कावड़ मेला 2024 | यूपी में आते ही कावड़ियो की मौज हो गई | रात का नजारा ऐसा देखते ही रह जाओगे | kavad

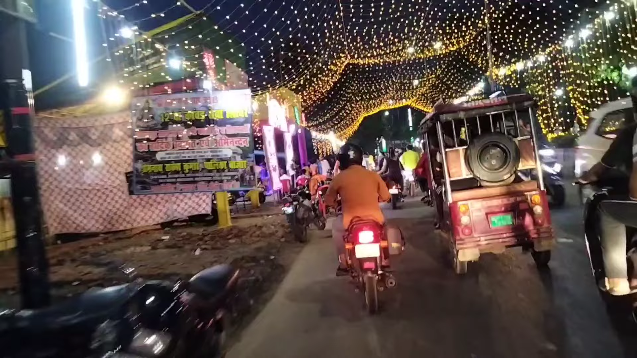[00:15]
200 लिटर जल है बाई यह सजारक चीह सड़के ज़िए सड़कों चलते हुए लग रहा है बस ऐसे ही सजी रहे सड़के जैसे आप
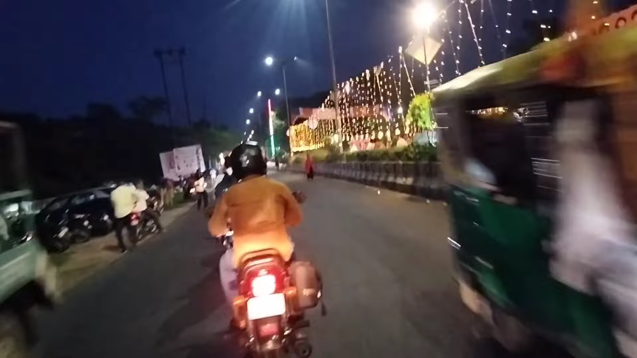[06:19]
खाने पिने की विवस्था कर रहे हैं यह देख करें सजारक की है सड़के
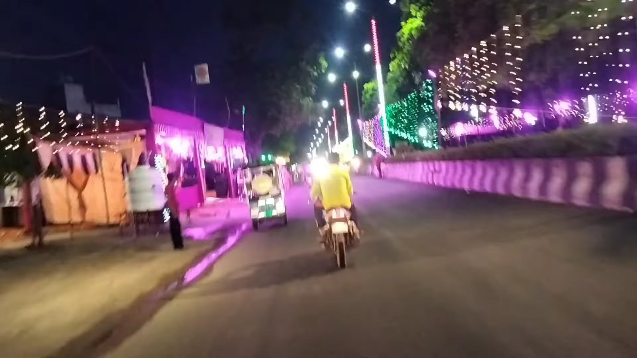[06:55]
उत्राखंड में चले जाओ इतनी अच्छी विवस्था कहनी मिनने की यह देखिए बोलोगे
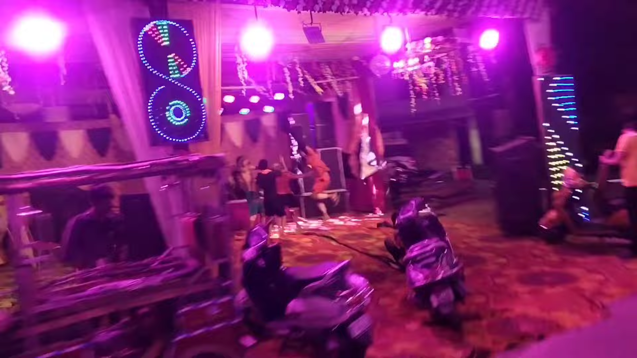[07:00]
टांस प्रोग्राम के पुरा एंजोय कर रहे हैं बोले फुल आनद उठा रहे हैं
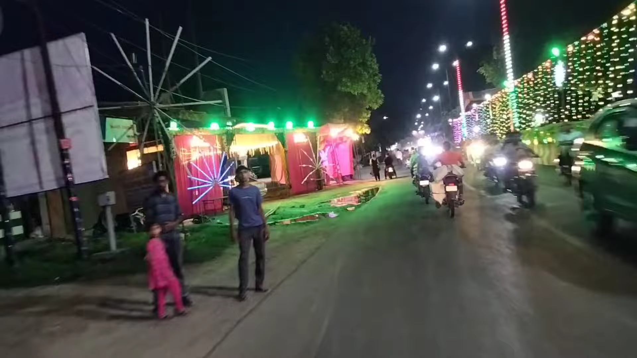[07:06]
मस्ती में मगन है बोले अपनी वाजी वाँ
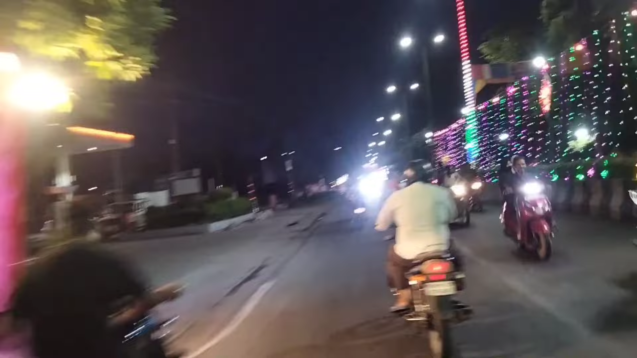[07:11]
और जो आसपास के लोग है वो भी सड़कों पर आगर फुल इंजोय कर
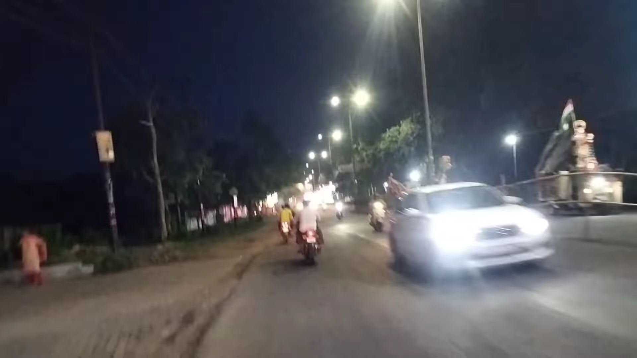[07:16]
रहे हैं बारे वाँ एक से जहां कि इस कावड़ी आतरा में देखनों को मिल लेए हैं सड़के तो ऐसे हो रही है जैसे किसी साध्दी में होती है चकाचोंध
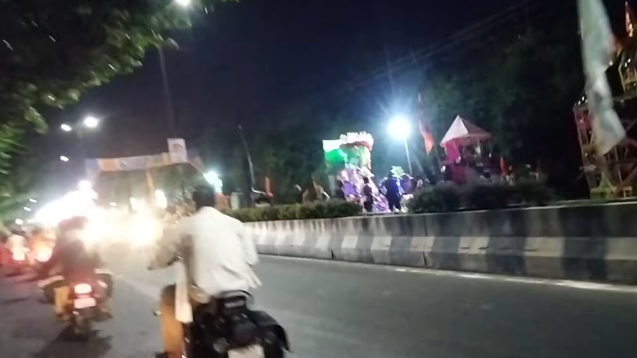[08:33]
तरह तरह की जहां की मन महल लेगी ऐसे जहां के देखने मिली और फुल इंजोई करते हुए कावड़ी है मस्ती में मगन जूमते हुए नाचते